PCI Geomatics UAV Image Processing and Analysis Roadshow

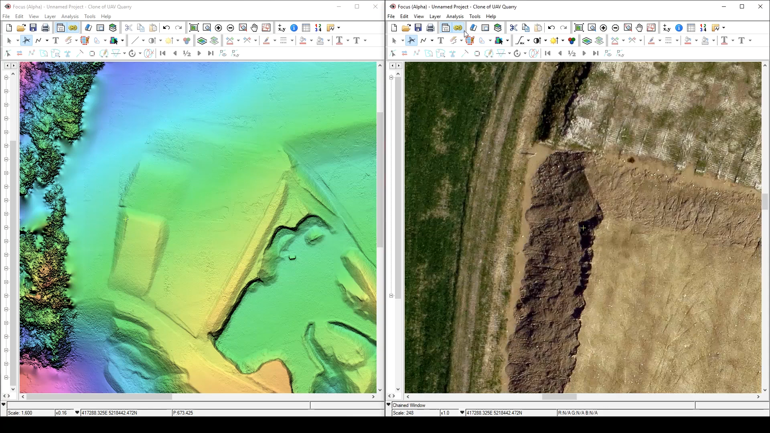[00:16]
Our UAV image processing capability is high quality because we're able to process DSMs at one-to-one resolution.
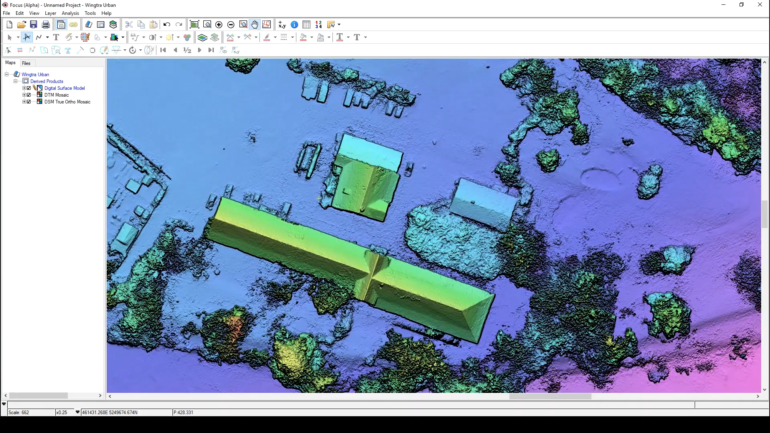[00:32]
We can generate the DSMs, we can filter to DTM and generate a DTM ortho,